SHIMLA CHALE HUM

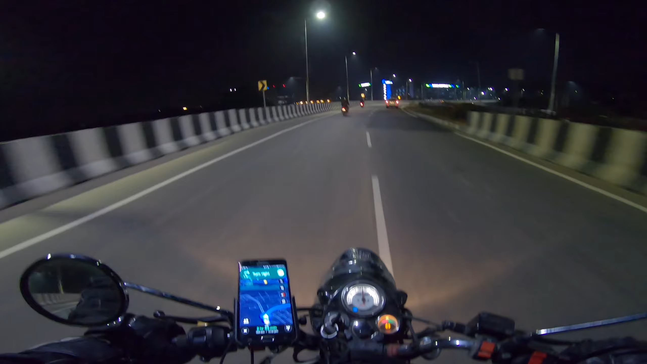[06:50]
समझ तो आ नहीं रहे बट इस हाईवे को देख के मुझे लग रहा है, एक्सप्रेसवे को देख के, तो इट्स मोस्ट प्रोबेबली इट्स चंडीगढ़। सो अभी तक बाकी रह गया हमारा यहाँ से 105 किलोमीटर्स और 2.5 घंटा लगेगा हमें घुसने में, उससे जल्दी पहुँच जाएंगे शायद।